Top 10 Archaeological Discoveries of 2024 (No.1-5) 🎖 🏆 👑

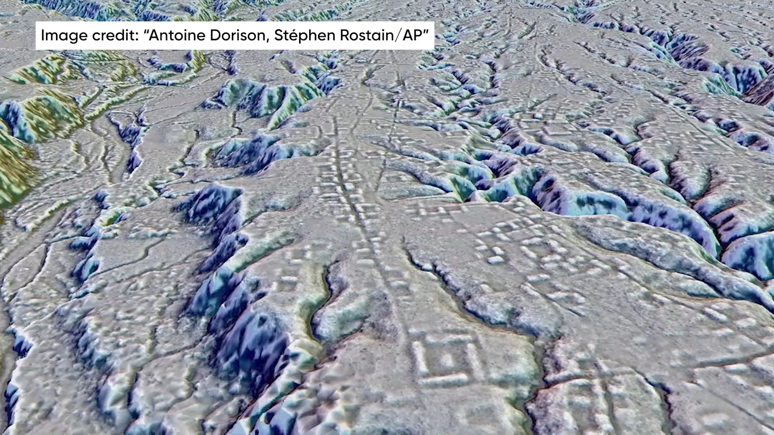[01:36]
LIDAR, as we know, can look beneath trees and foliage,
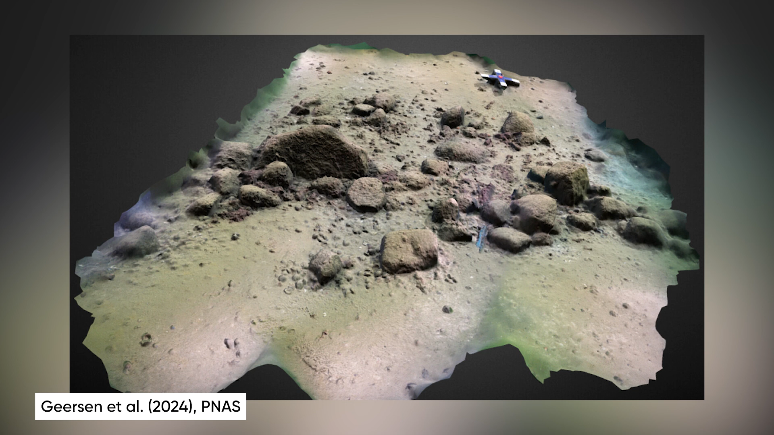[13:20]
Once they saw this thing up close, the researchers knew that this thing had to be man-made, as Mother Nature would not have piled up that many stones all in a straight row like that. And how many stones would that be?